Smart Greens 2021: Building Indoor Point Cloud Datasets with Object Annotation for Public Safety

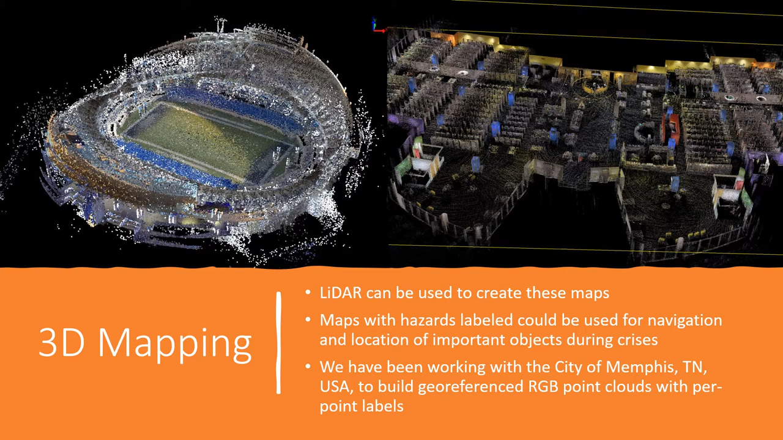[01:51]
As part of federally sponsored program, we have been working with the city of Memphis, Tennessee, USA to use LiDAR and other sensing technologies along with machine learning to build geo-referenced RGB point cloud with PowerPoint levels. Our contributions are as listed.